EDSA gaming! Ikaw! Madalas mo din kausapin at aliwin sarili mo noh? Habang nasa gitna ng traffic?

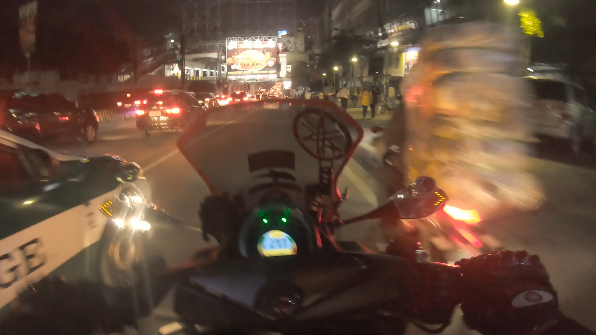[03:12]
Guadalupe. Ayun, bumilis ng bahagya. Pero magbibuild ulit yan doon sa taas.
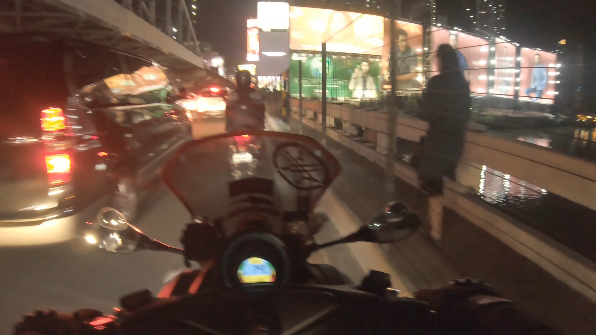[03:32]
Gawa nung sa Shoei Boulevard ay maraming ano, nakanan.
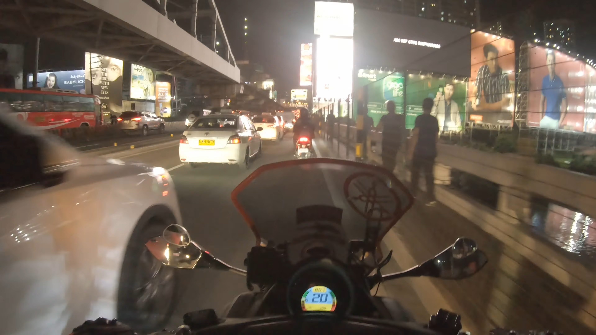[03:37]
Pero ano rin yan? Talagang traffic din talaga ngayong araw. Christmas season na eh. Kanan tayo. Student driver. Yan, pagigihan mo mag-aaral magmaneho, kuya or ate. Sumunod ka sa batas trapiko.